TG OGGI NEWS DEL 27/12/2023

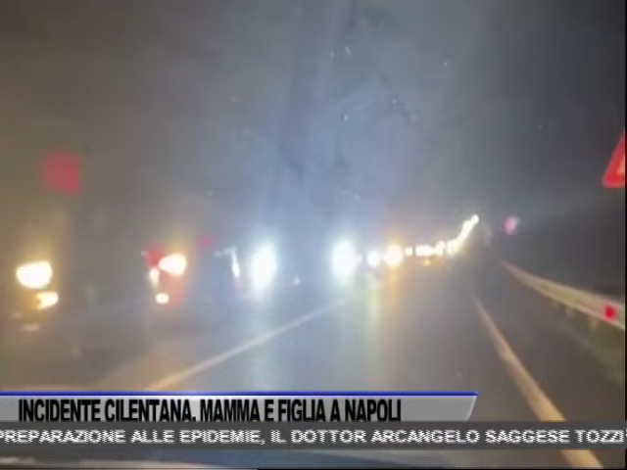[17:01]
Nel giorno di Santo Stefano la strada a scorrimento veloce era particolarmente trafficata. In entrambi i sensi di marcia si sono registrate lunghe code. Per consentire il lavoro dei soccorritori la strada è stata chiusa e il traffico deviato per strade alternative.